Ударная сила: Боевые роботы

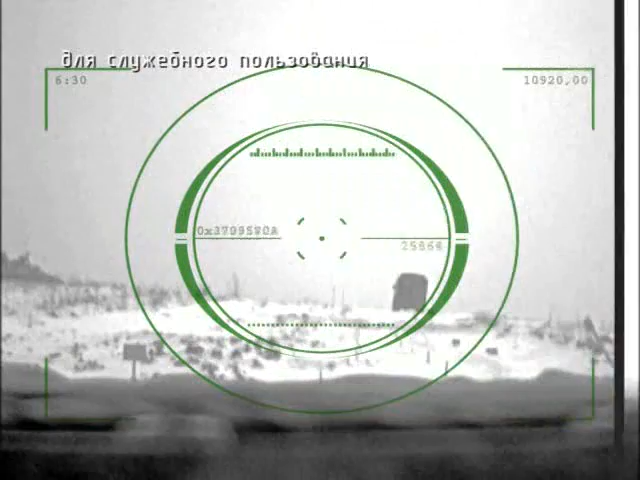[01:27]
При необходимости система стабилизирует изображение, полученное сразу с видео и тепловизорных камер.